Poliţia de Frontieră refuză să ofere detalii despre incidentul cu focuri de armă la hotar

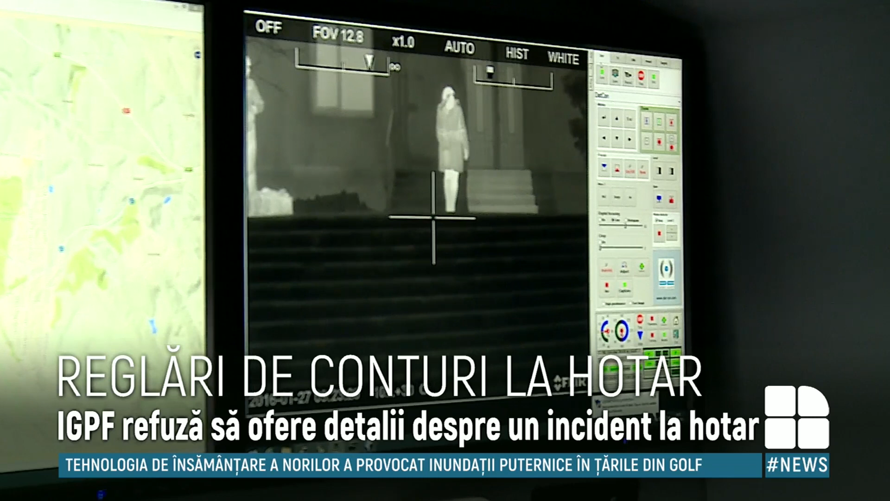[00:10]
Cazul ar fi avut loc în noiembrie și a fost filmat cu sistemul de supraveghere cu termovizor din dotarea Poliției de Frontieră.
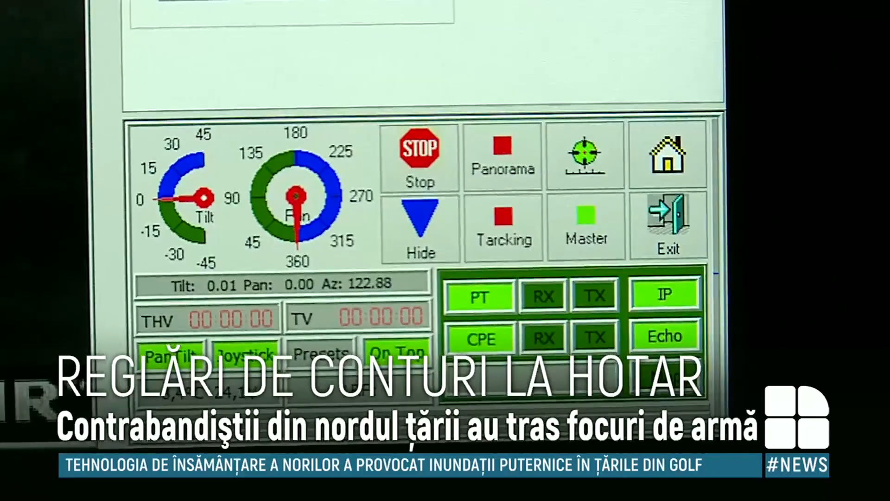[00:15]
Nu vă pot spune acum la moment la ce etapă, dar cu certitudine să investiguează.
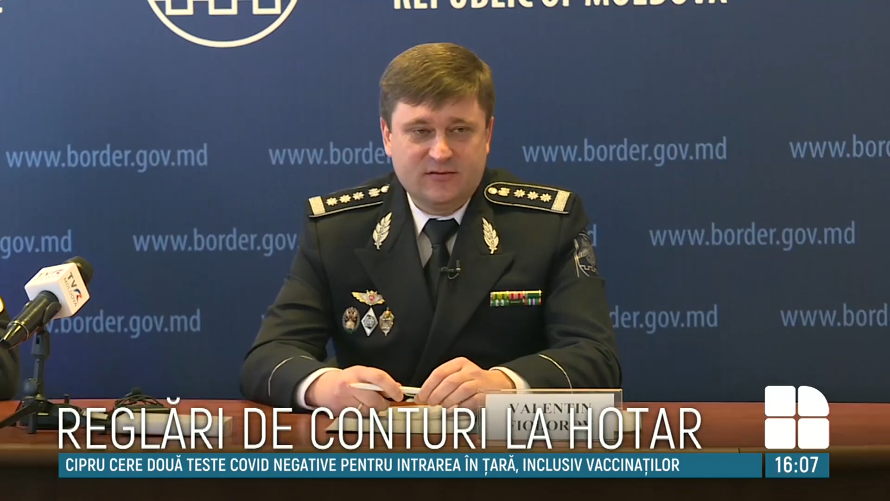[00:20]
Șeful adjunct al Poliției de Frontieră, Valentin Fiodorov,
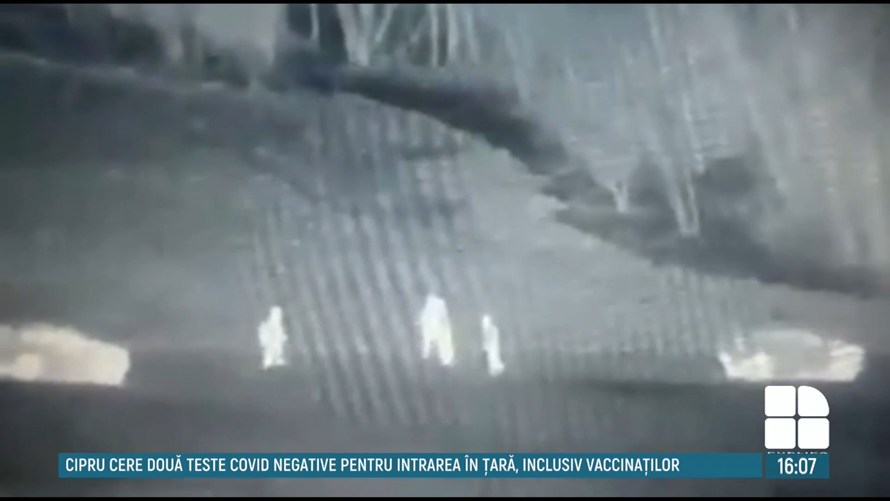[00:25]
a confirmat doar că imaginele publicate de către fostul șef Moldața Sorin Stati sunt veridice și că au fost filmate de către angajații instituției.